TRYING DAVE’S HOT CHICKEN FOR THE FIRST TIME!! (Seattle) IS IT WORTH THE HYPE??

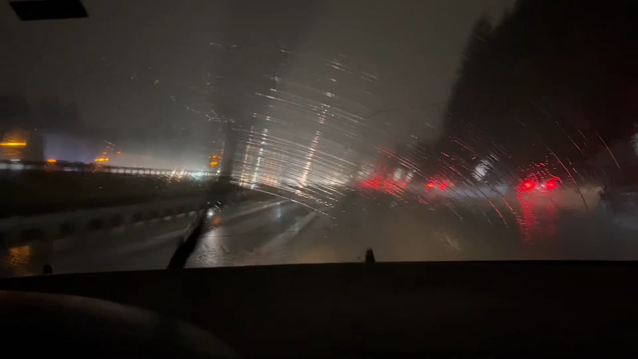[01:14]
It's raining so hard right now, guys. Like, yeah, like look at that. Like, this is really that Seattle rain right here. You can literally see like the buildup of water. That's like a whole gallon of water on the windshield right there. Like, no cap, that's a lot of water right now. No, it's dying down.
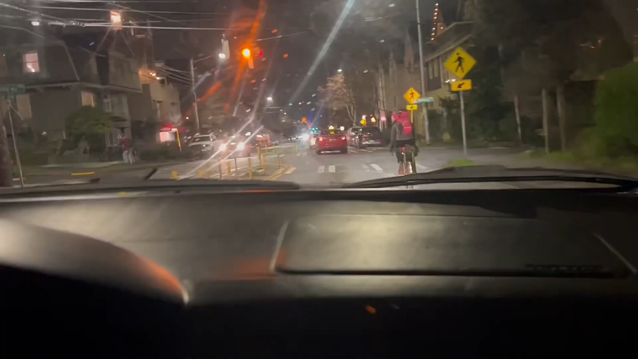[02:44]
I don't think they should be on the road.